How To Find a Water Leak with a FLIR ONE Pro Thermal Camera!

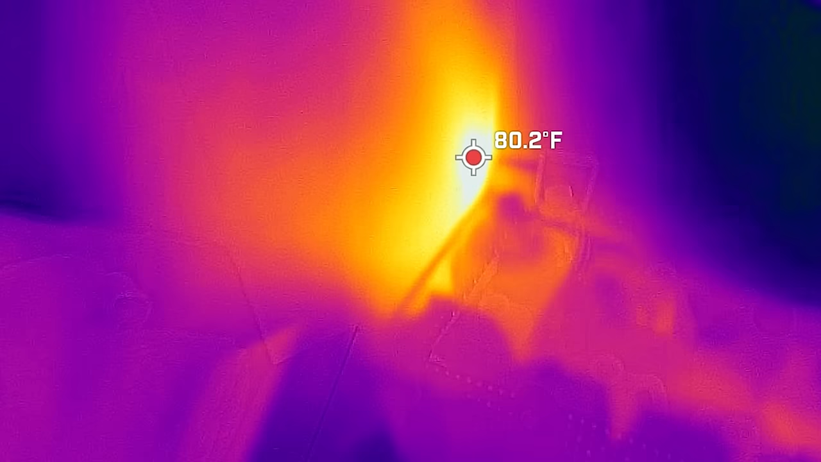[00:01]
On screen: spot 80.2°F
Today we're going to be tracking down an underground water leak using a thermal camera,
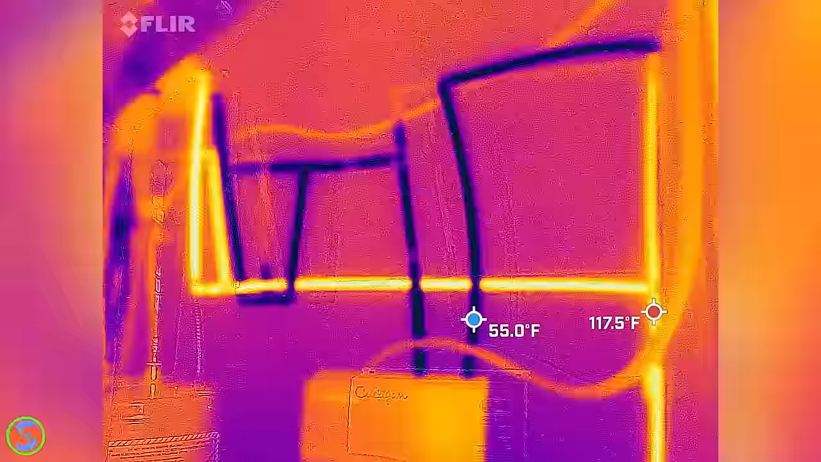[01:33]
And we have some really hot water coming through here right now.
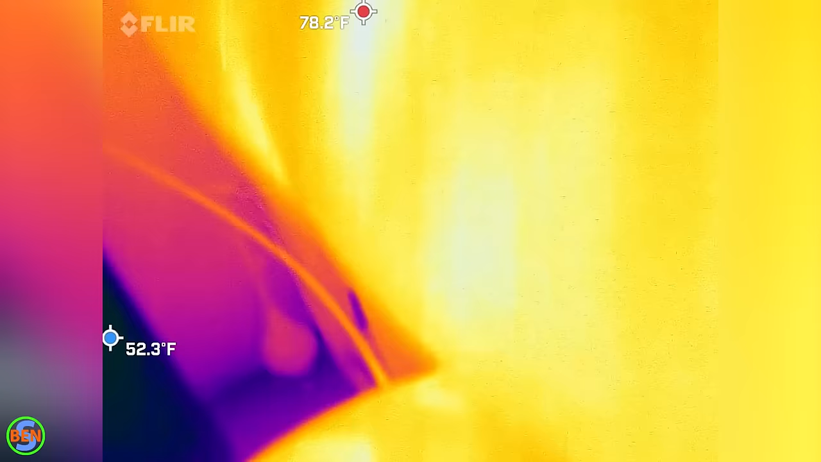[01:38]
On screen: max 78.2°F, min 52.3°F
This is as far as I can see probably where it's going.
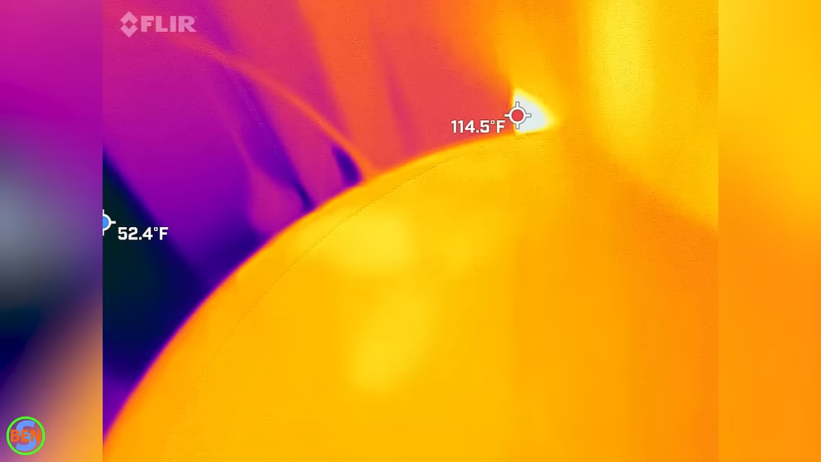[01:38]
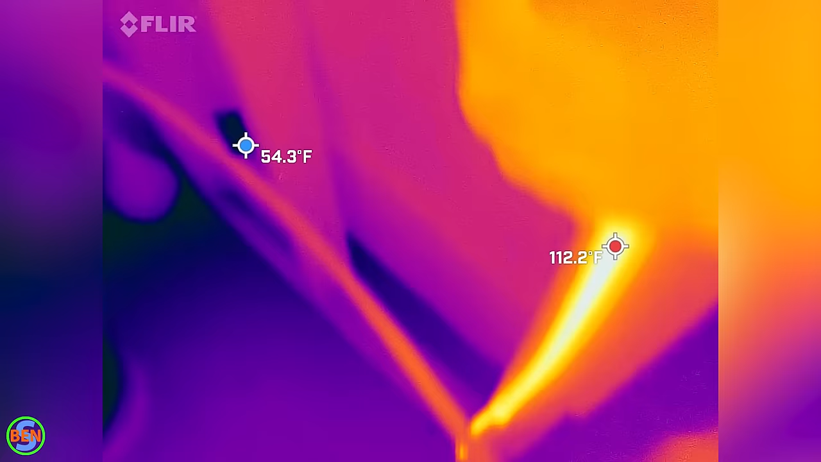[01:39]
On screen: max 112.2°F
It's coming through this pipe. It's really hot. Yeah, right here. Okay.
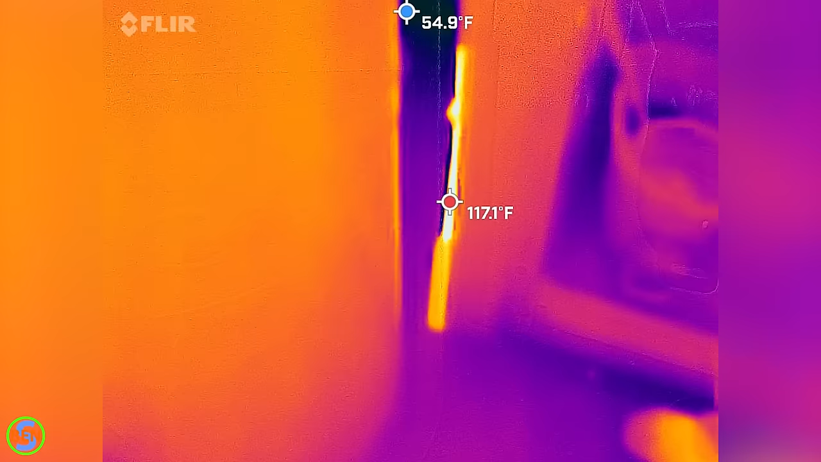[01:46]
On screen: min 54.9°F
We started by looking in the mechanical room where the water heater is located,
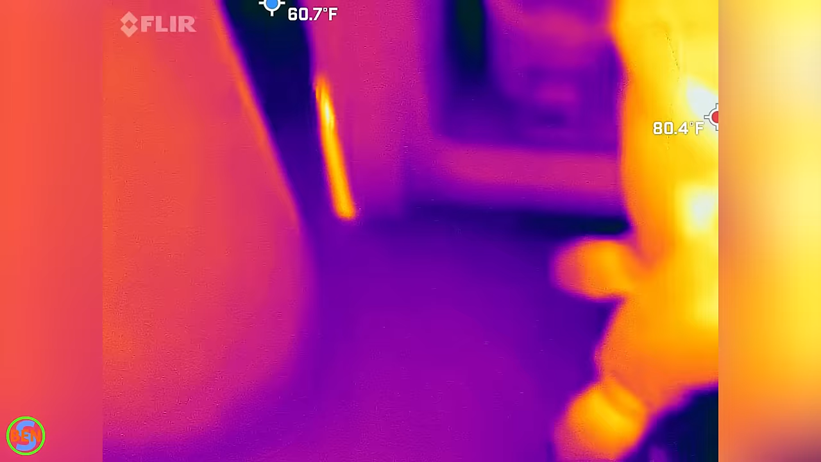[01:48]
but the temperature of the floor looked pretty even in there.
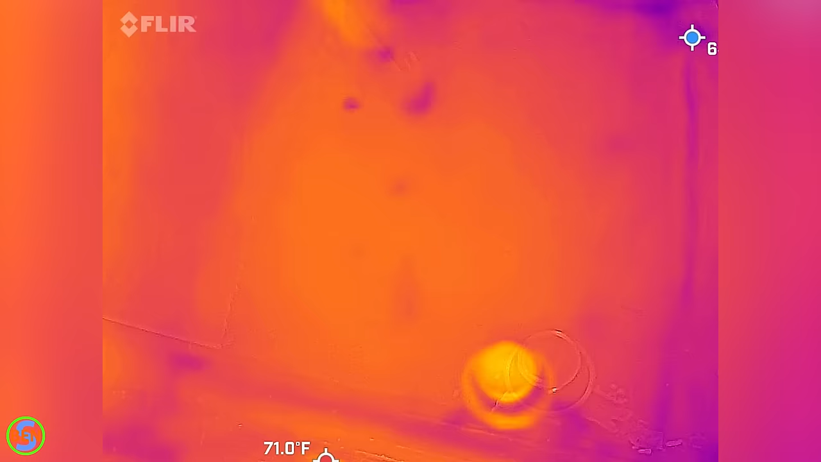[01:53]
We checked the garage, even though it seemed like the water lines should not have gone underneath there,
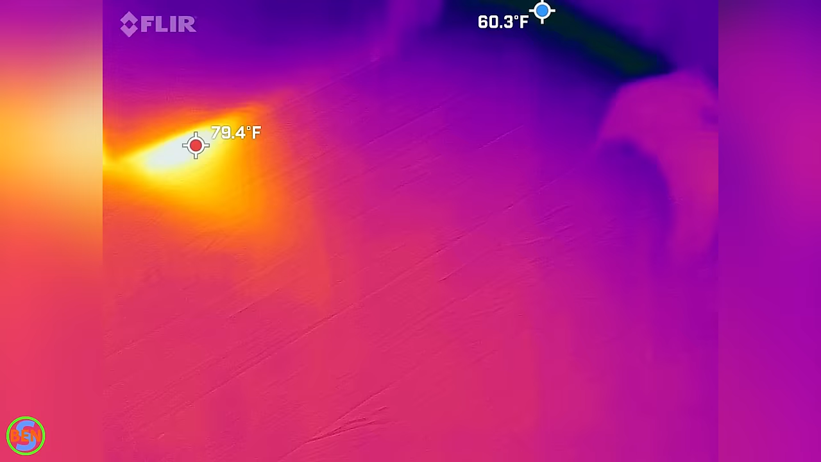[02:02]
We then checked over by the kitchen, and the bathroom, and the living room, the rest of the house.
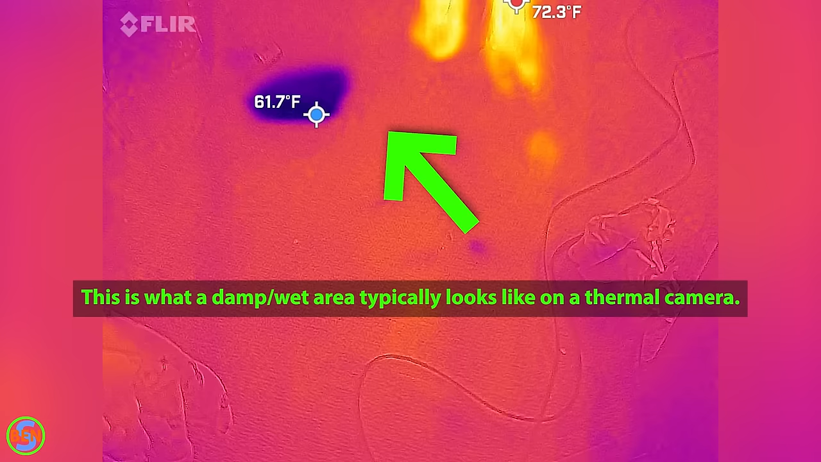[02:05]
We didn't find any spots that were warming up whatsoever,
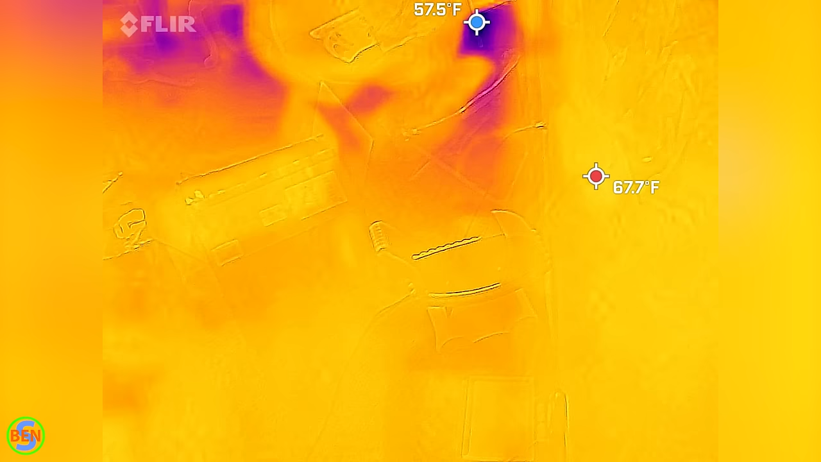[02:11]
but then we came back to the mechanical room where the water heater is, and here's what we found.
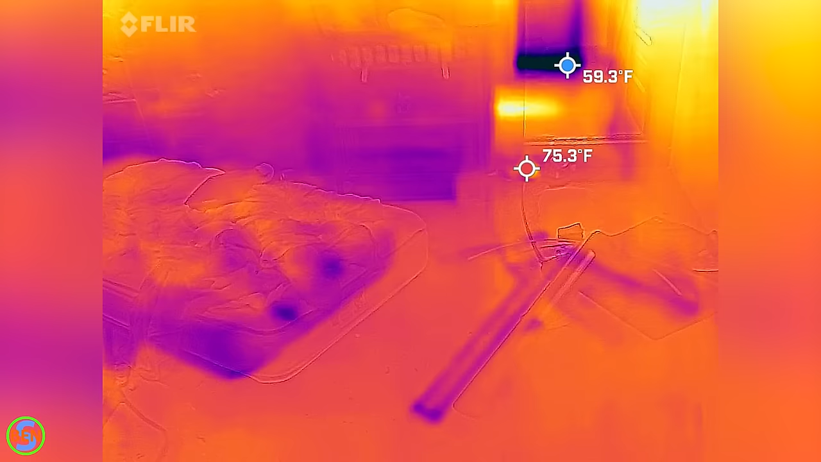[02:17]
So we were able to locate this leak,
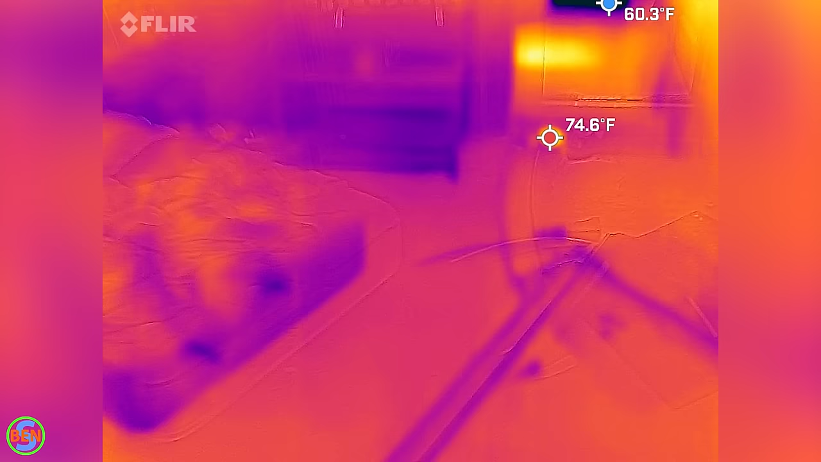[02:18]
and you'll see that right up here in this room,